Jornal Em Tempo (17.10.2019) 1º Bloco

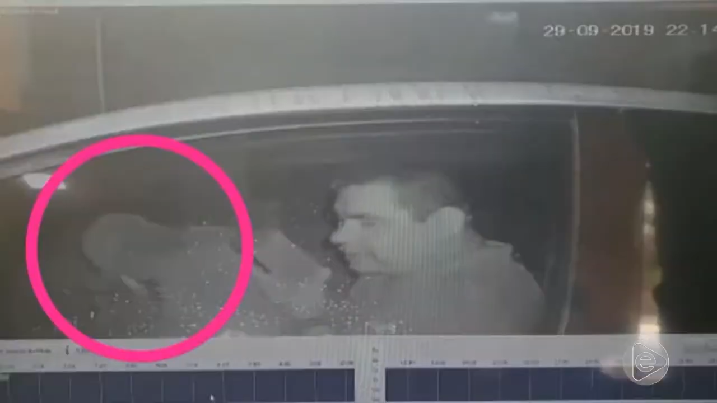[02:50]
é possível vê-lo chegando acompanhado de Mike Teixeira Na saída,